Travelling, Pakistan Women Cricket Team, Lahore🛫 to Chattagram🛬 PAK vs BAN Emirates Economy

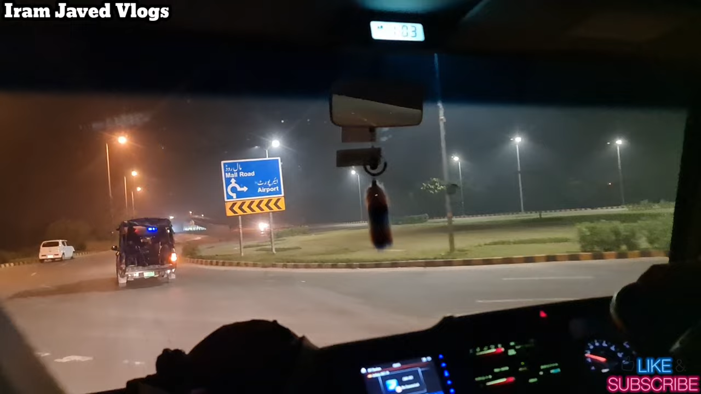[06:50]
سو انسان ہیں ساری چکے ہیں لیکن وہ گاڑیاں جاتی نظر آئی کیونکہ ایک بجرا ہے 3.30 کے ہماری فلائٹ ہے یہ وہ ائرپورٹ آپ کو نظر آ رہا ہوگا بس اس وقت بھی اتنا رش ہے وہ آگے تک آپ کو نظر آ رہا